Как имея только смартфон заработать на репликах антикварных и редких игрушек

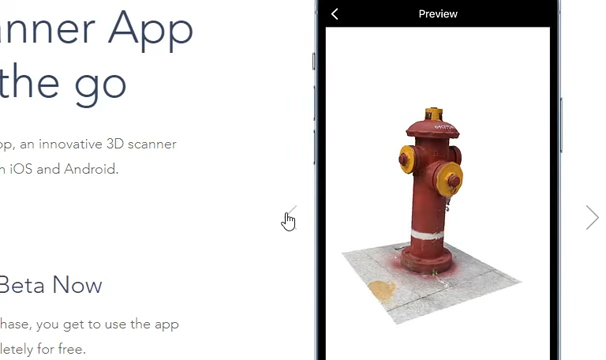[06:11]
То есть, несколько фотографий на вашем смартфоне создадут полноценную 3D-модель фигурки. Остается отправить ее в слайсер и на печать.